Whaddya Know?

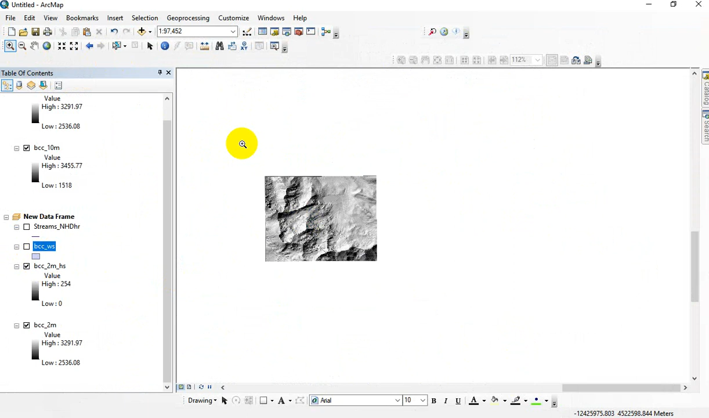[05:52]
It's a fantastic display tool. But you can see the reservoir here. You can even pick up on this little dam. You can see trails cutting up here.
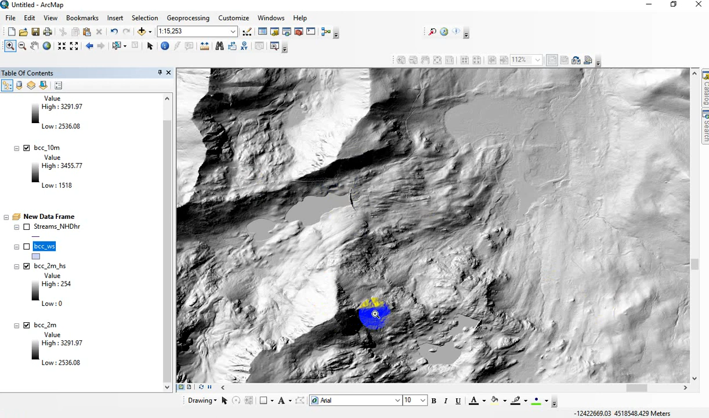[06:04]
It's fabulous. But range of values of 0 to 254. These represent what color gray it is. And how gray it is has to do with where the light source is coming from and what the elevations are. But these values don't allow us to extract information about slope or elevation or terrain roughness or, I mean, you name it. There's nothing here except gray. The elevation itself, this is where we can extract information.